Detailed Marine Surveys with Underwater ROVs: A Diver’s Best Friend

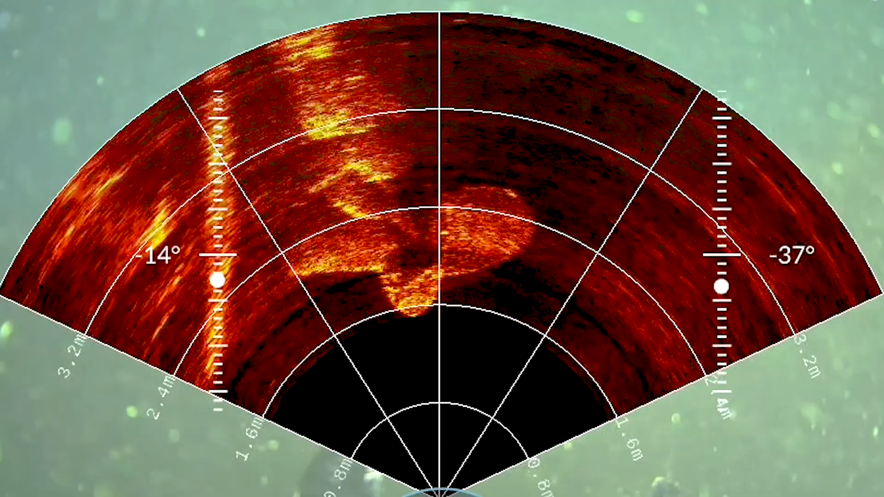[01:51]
So we have the capability to integrate multi-beam imaging sonars,
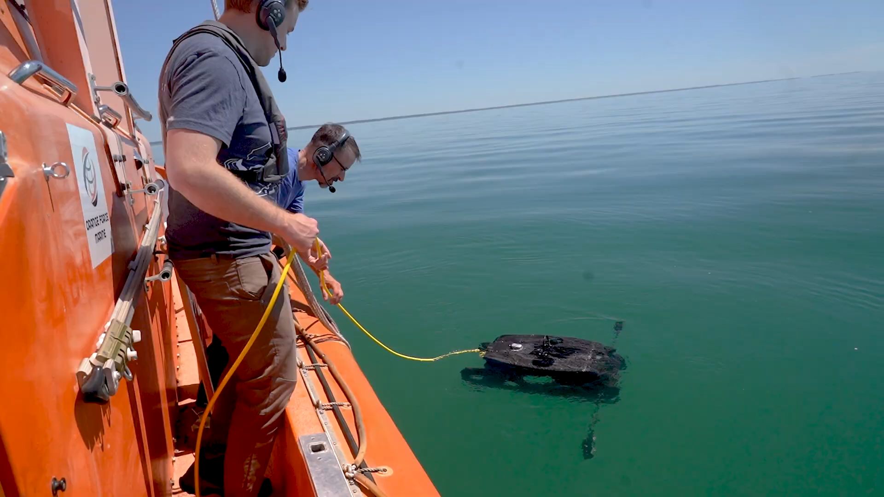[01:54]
stereo cameras for photogrammetric 3D modelling,
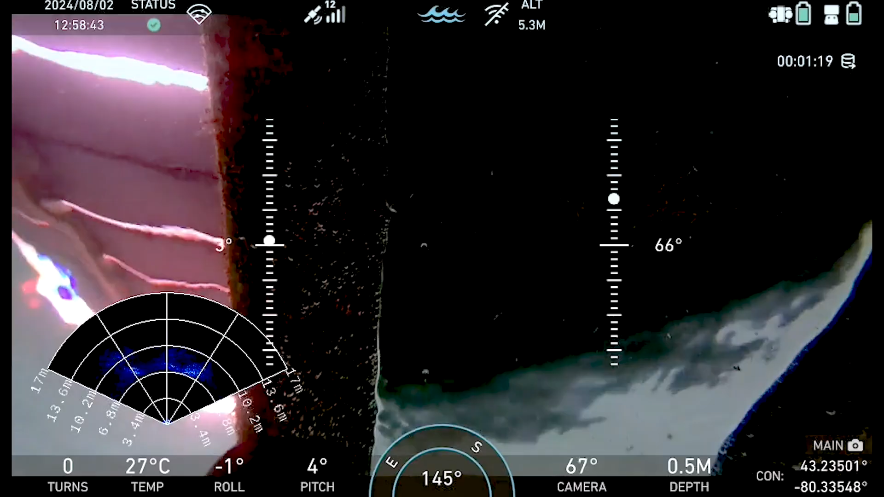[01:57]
as well as UT and CP probes that can be used to gather physical data.
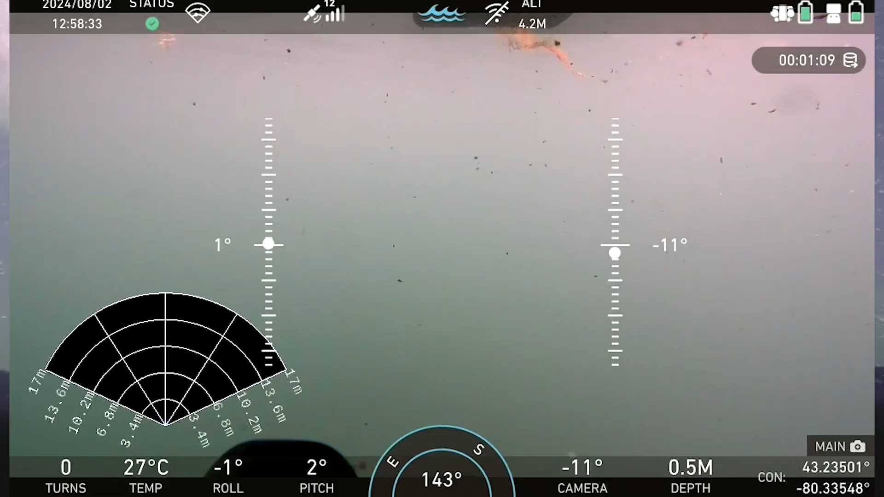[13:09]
With the range of Oculus sonars, we have a few different options depending on what is required from the inspection.
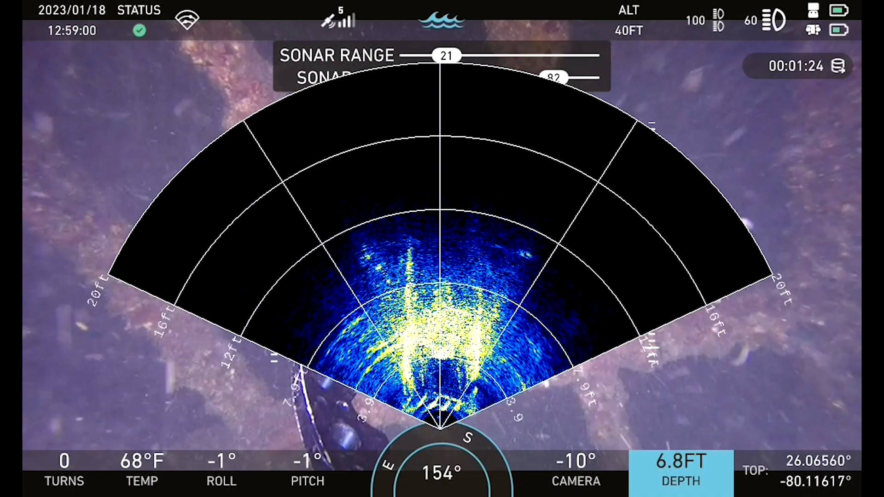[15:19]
On screen: water 68°F
but also see a field much further beyond the field of view of the camera, and help you navigate towards the target.
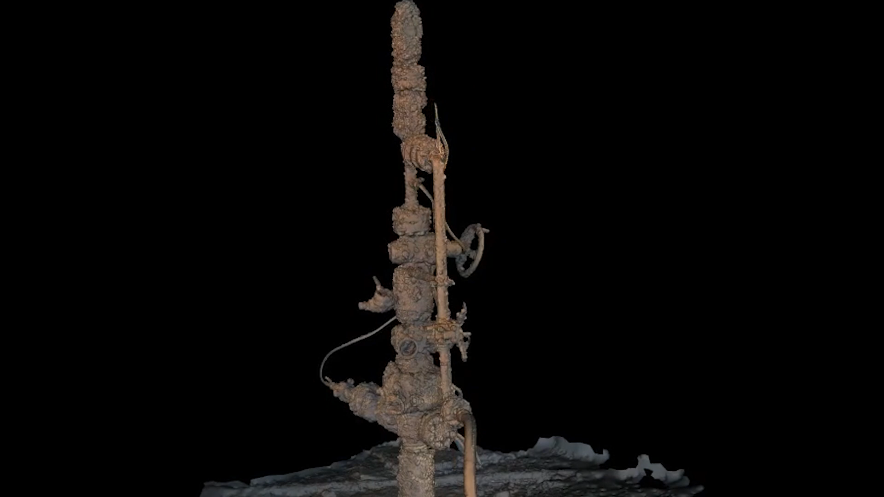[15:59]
The integration of the Voyess camera system into into the ROV allows for a seamless engagement,